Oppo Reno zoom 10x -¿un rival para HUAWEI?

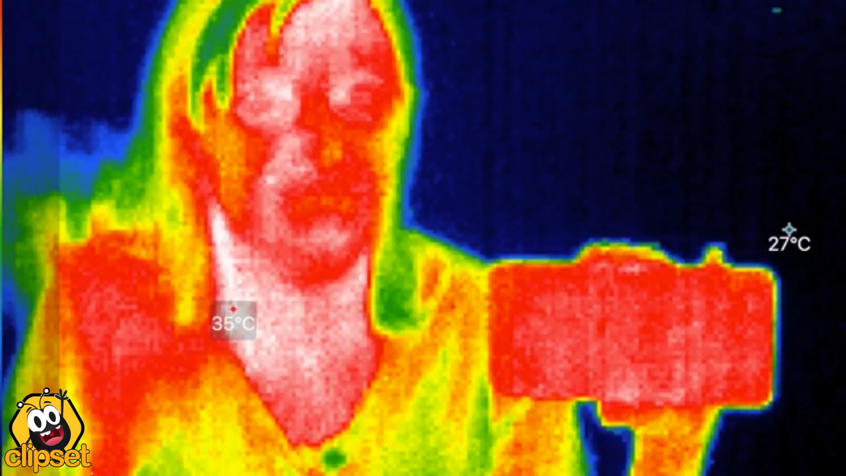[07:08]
muy eficaz es que el dispositivo no se caliente porque de hecho nosotros cuando lo hemos estado utilizando y hemos
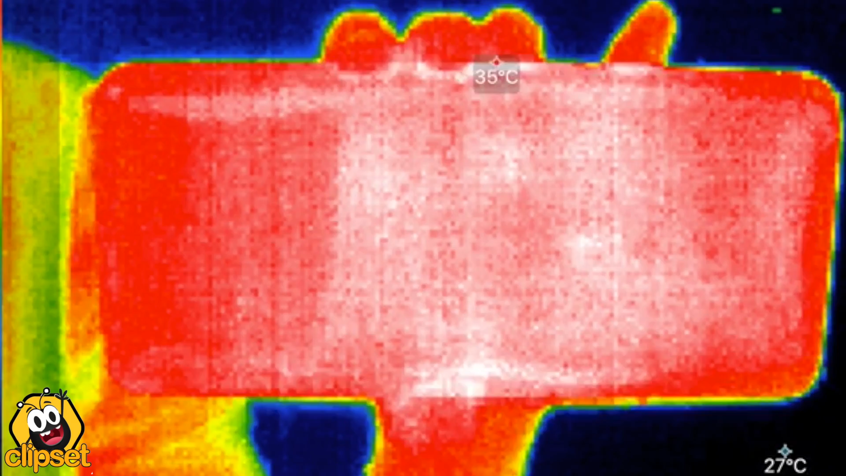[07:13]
estado jugando no hemos notado que la temperatura aumentase se nota que hay calor pero no se nota un punto en concreto en el que se está acumulando el calor y